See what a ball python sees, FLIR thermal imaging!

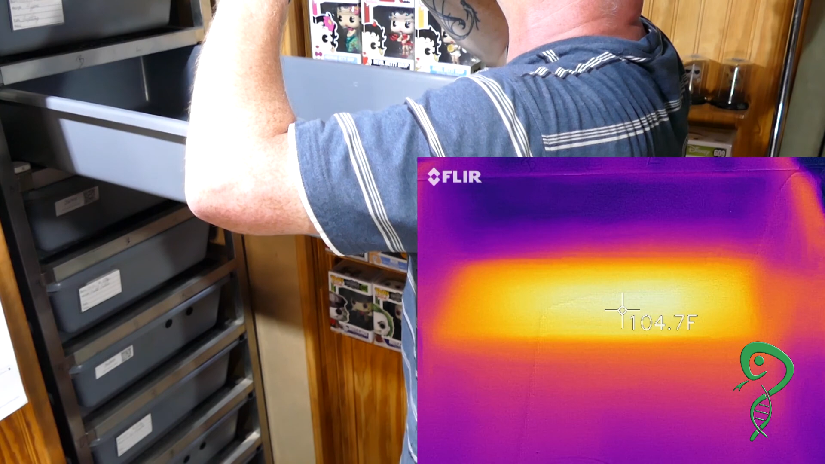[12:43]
On screen: spot 104.7°F
Oh boy Looks like Someone needs To turn down The temperature
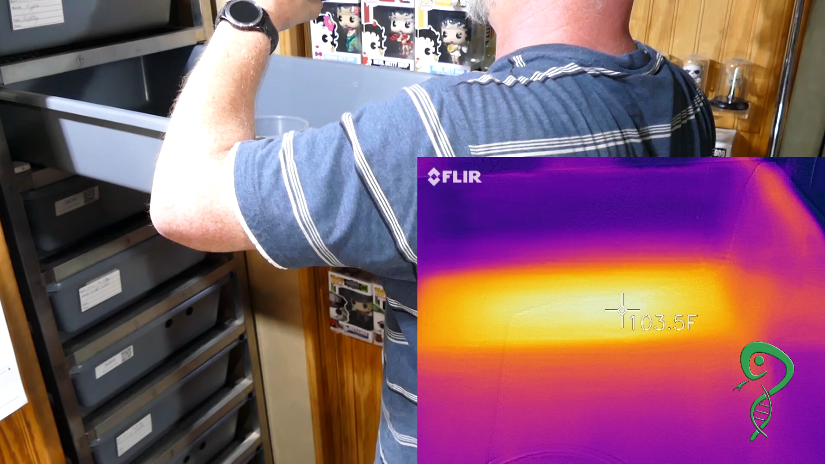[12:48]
On screen: spot 103.5°F
Multiple Clutches in here But wow I checked that With a thermal gun With one of those Normal
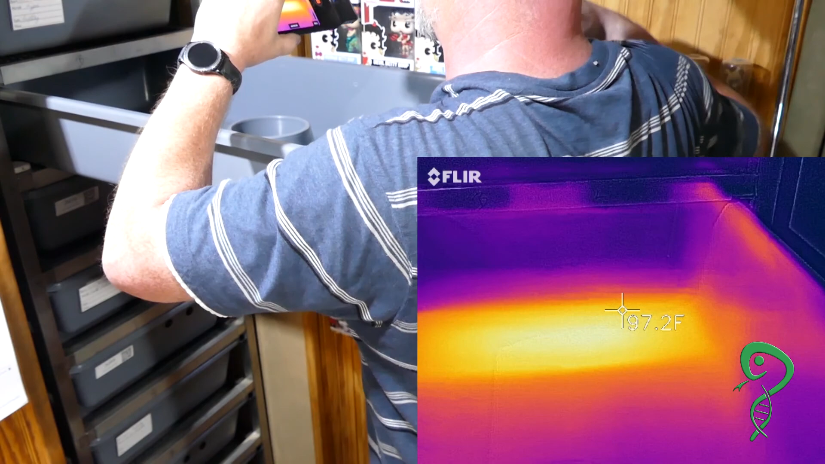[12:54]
$15
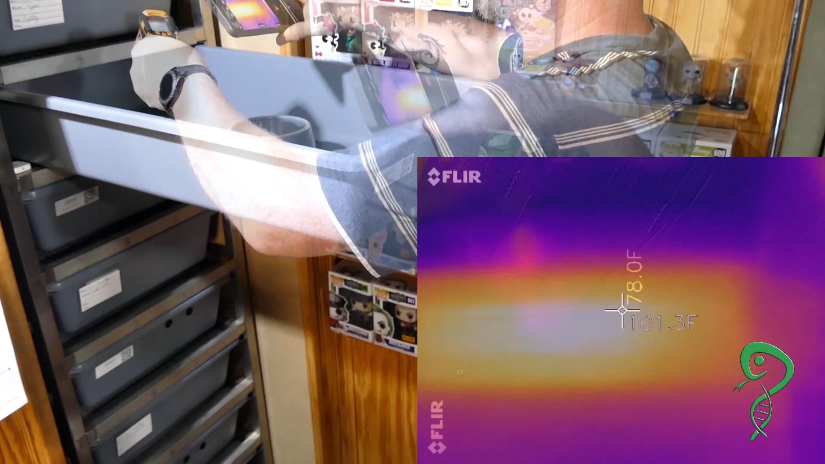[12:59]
Let's see if Same area Does it even show Oh it does show A light Okay The
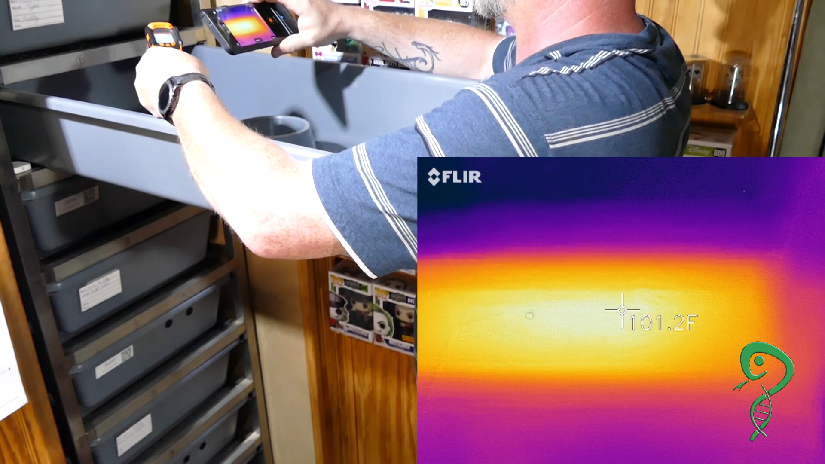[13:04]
On screen: spot 101.2°F
light There Shows 93 degrees Now
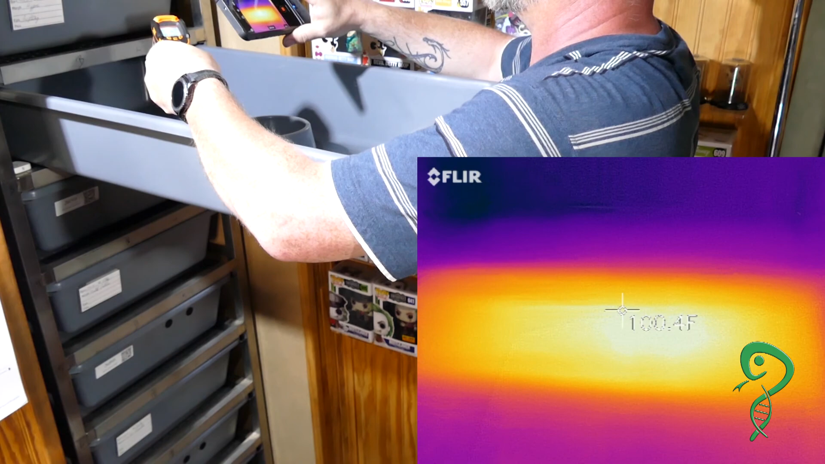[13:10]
See it shows 94 degrees On here Which isn't Bad But it shows 100 degrees On here Alright There Okay Showing 93 degrees
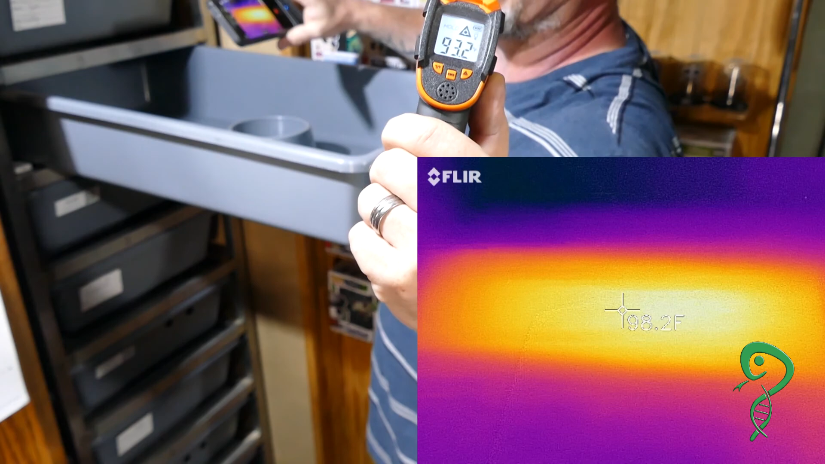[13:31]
On screen: spot 98.2°F
Now That shows you The variance In this I would Technically
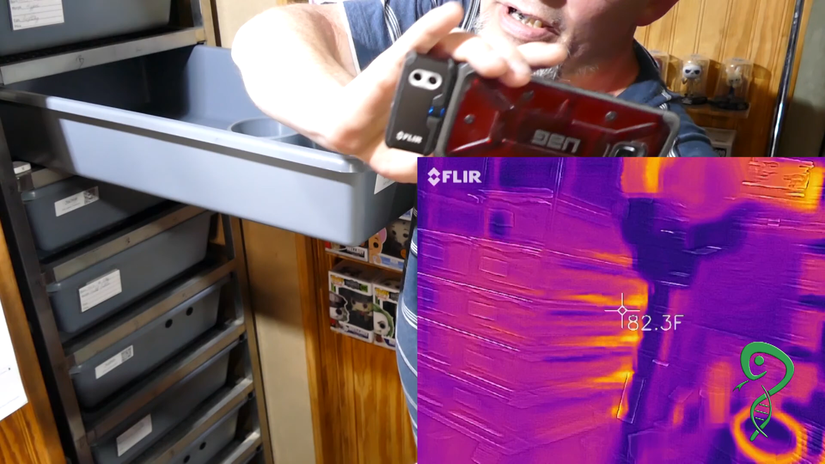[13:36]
On screen: spot 82.3°F
Trust this More Than I would Trust this So Someone's Going to be Turning down The temperature Pretty soon
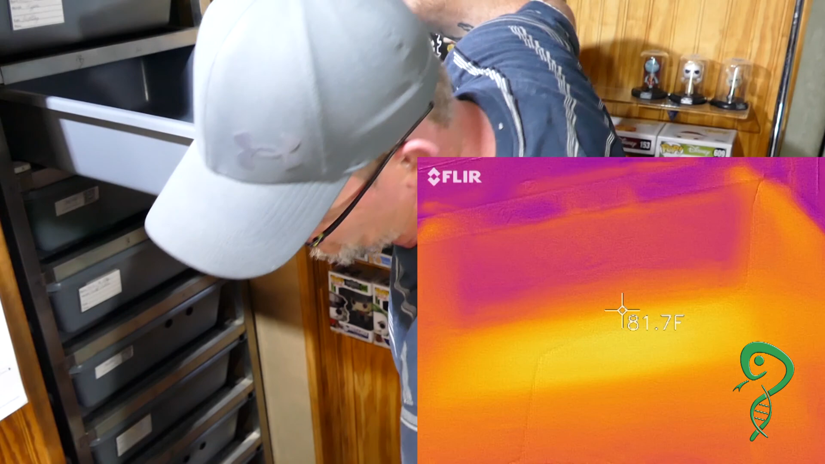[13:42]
On screen: spot 81.7°F
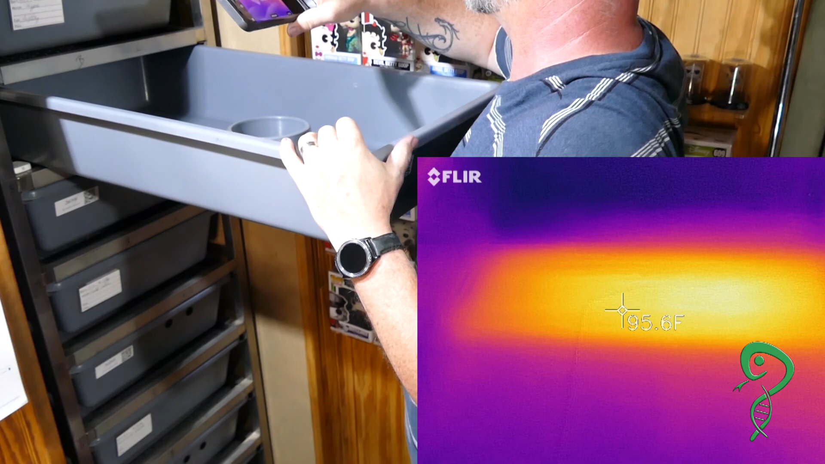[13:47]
But yeah It's an abrupt Change In these
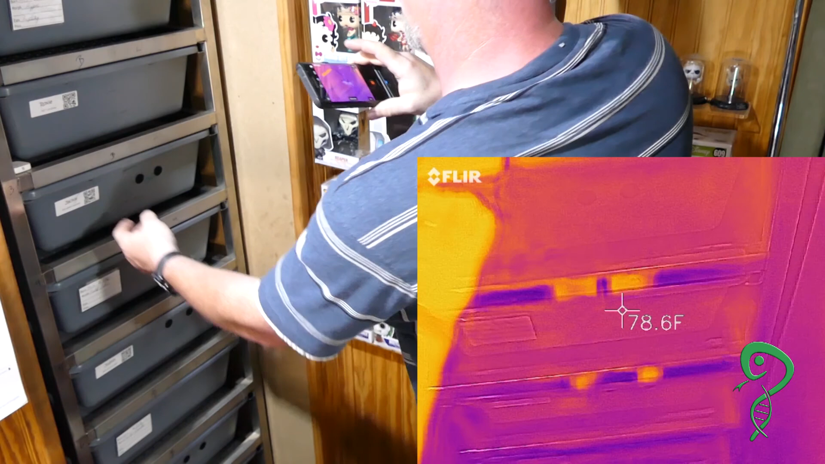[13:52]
On screen: spot 78.6°F
We will go With Jackie Our girl That's actually Going to be Laying soon
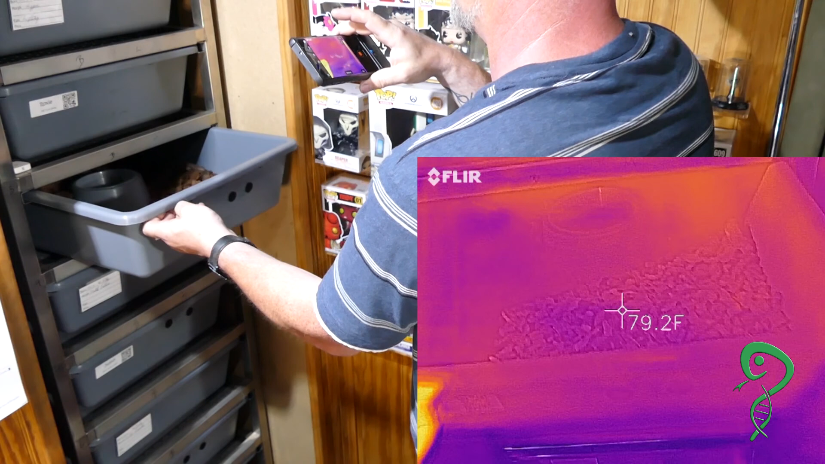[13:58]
On screen: spot 79.2°F
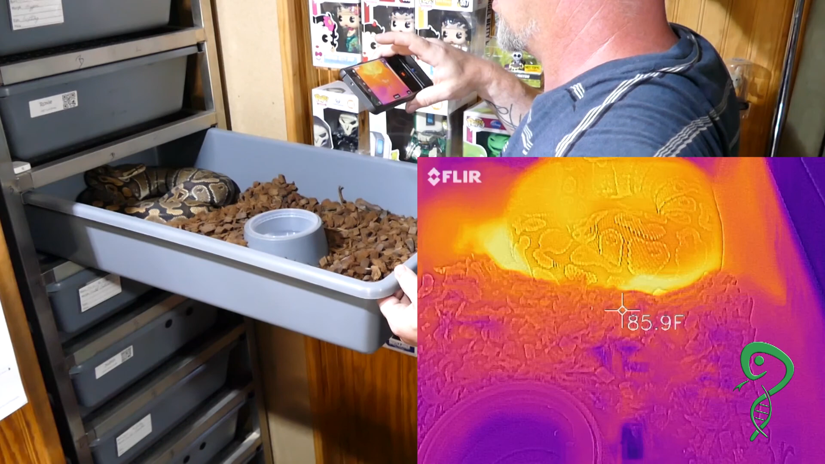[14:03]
On screen: spot 85.9°F
She is a Big Warm Ball She's at 91 92 Not too Bad But Right there It's nice And toasty So
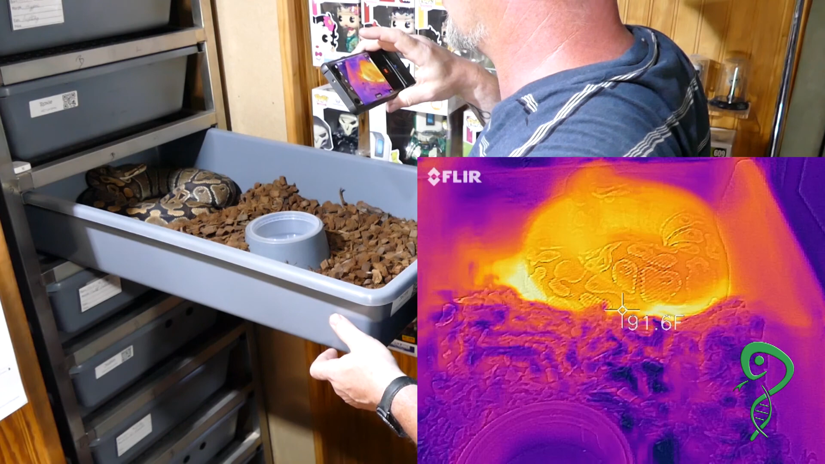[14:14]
You can see She's a big Girl She's fully Gravid She's due Any day
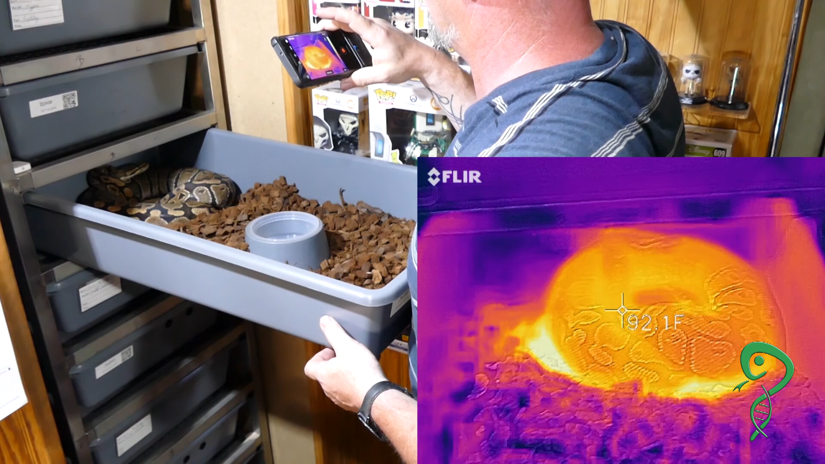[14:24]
On screen: spot 92.1°F
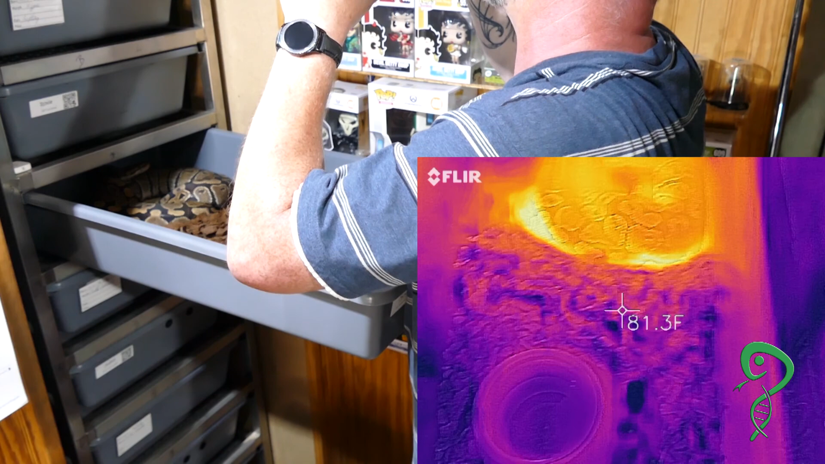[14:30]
On screen: spot 81.3°F
But It's an abrupt Change Hmm These bigger Tubs must be Harder to get A more Granulate
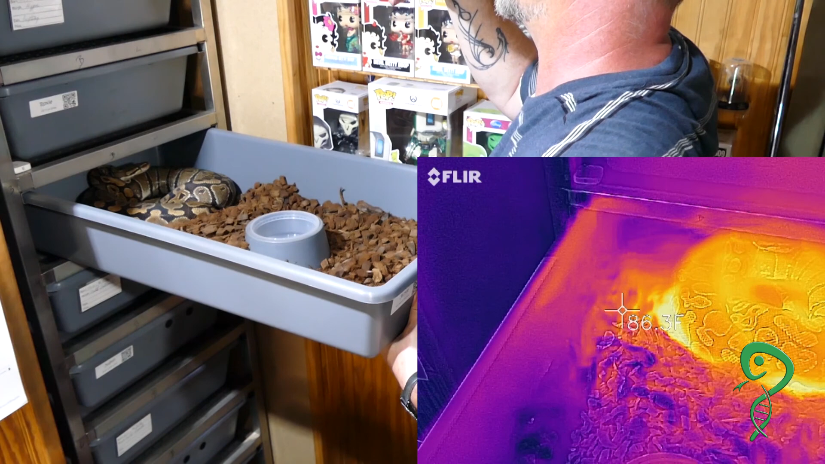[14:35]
Heat Distribution
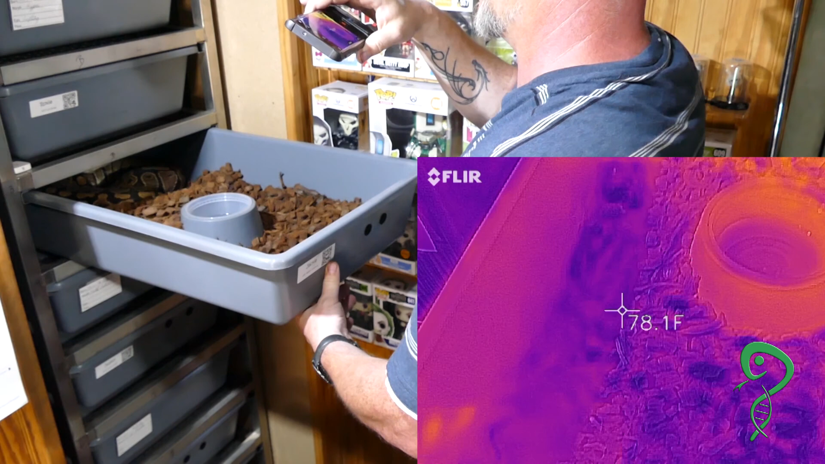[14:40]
On screen: spot 78.1°F
I mean Yeah It's colder Up here Except Before I Touched it
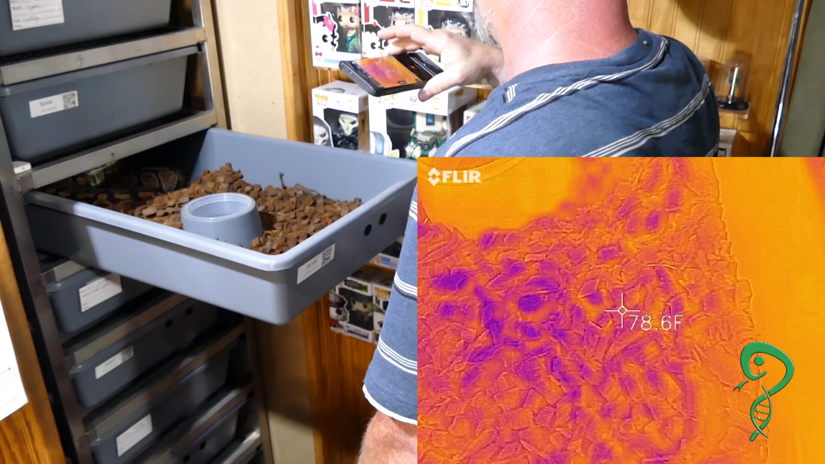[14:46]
On screen: spot 78.6°F
It Looks hot Because adjusting There's Yeah It's only 78 degrees Go back Here